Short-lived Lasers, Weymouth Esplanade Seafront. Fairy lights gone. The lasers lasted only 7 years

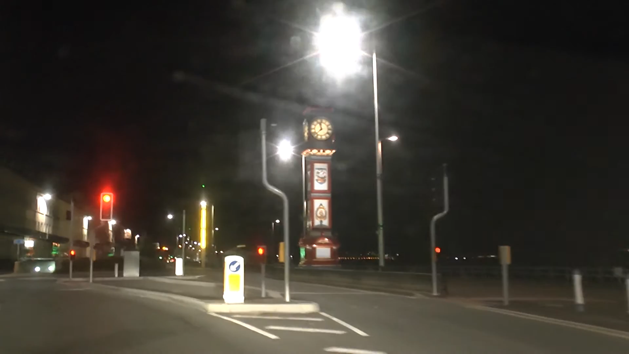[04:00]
The new street lights do tend to cause a bright glare which incidentally